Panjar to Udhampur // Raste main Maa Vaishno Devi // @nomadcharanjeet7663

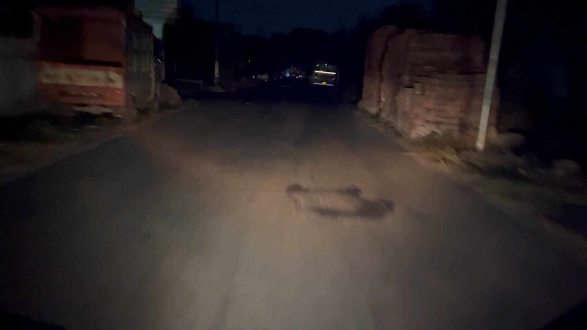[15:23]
इससे पीछे क्या था कि गाड़ियाँ खड़ी होती है वो त्रास करने लगे, जैसे कोई गाड़ी आ रही है तो उसको पास दे देता हूँ पहले, चलो भाई
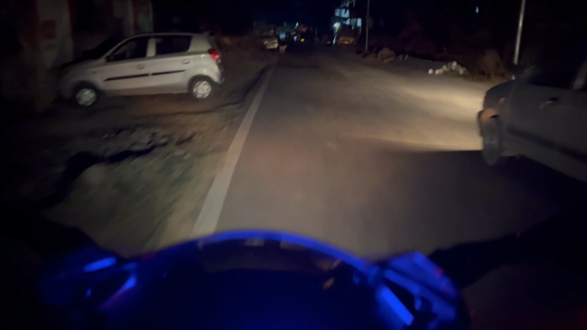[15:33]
कोई बात नहीं, क्योंकि रोड बड़ा है तब ही भाई मुझे डर लग रहा है यहाँ